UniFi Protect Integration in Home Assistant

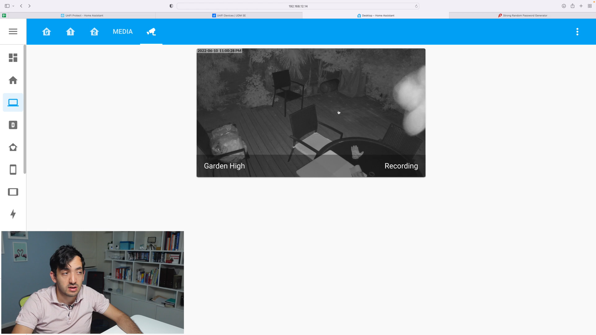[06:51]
We can see that we have the recording of the actual device coming in through. And if we actually click on it, we get this live stream with some sort of delay actually going on.